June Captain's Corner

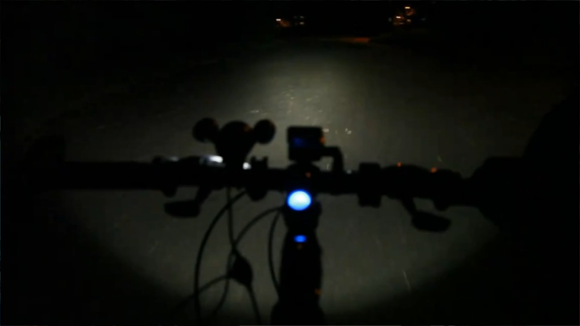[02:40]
affixed with a front light as well as a rear reflective lighting